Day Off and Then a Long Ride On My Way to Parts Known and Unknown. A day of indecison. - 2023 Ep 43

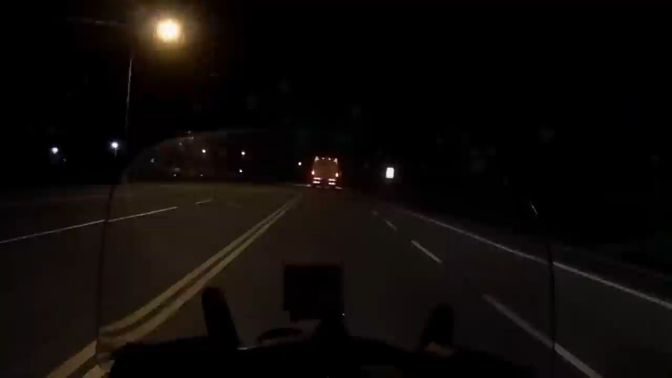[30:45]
I know this is part of the Trans-Canada,
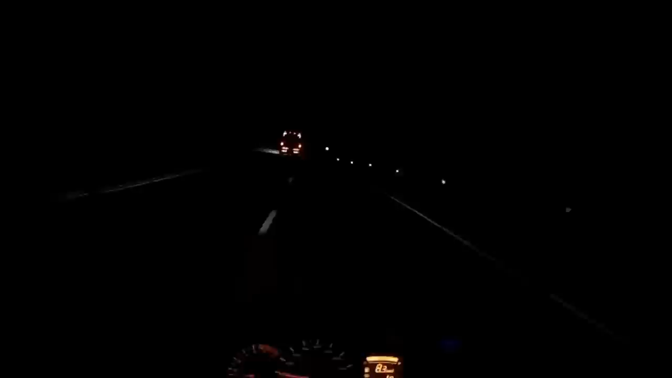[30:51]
but this whole section here is just two-lane highway with lots of traffic.